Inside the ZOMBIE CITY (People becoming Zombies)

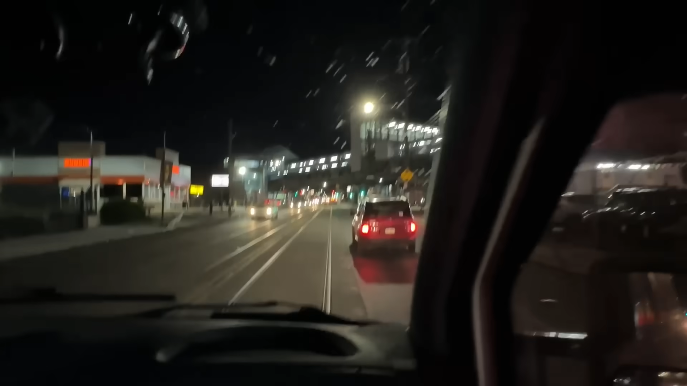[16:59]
यहाँ से लेफ्ट जाएंगे तो ज़ॉम्बी एरिया स्टार्ट इस ट्रेन की पटरी के नीचे।
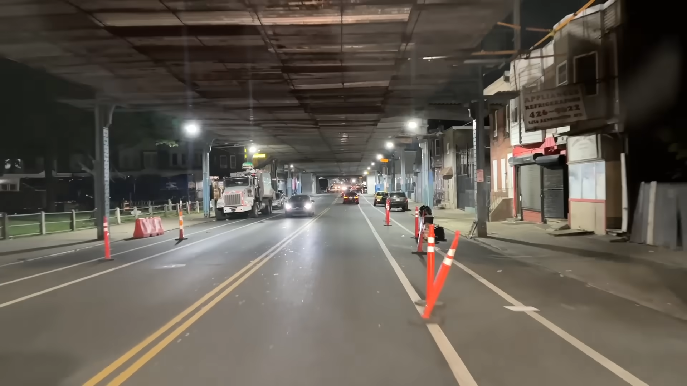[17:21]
बस वो चिपटेगी भाई रात को, जहाँ पे भी सोओगे ना वहीं आएगी और कहेगी मेरी वीडियो डिलीट कर दे। ये हो गया भाई एरिया स्टार्ट, जहाँ पे अब आपको दो चार लोग दिखने लग जाएंगे।
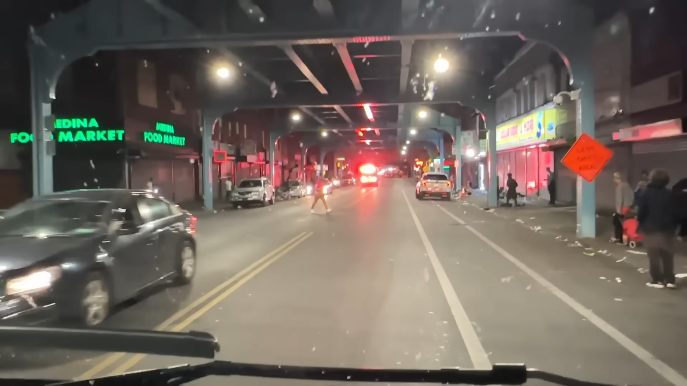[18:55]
ये देखो कहीं से भी कोई भी रोड पार करता है।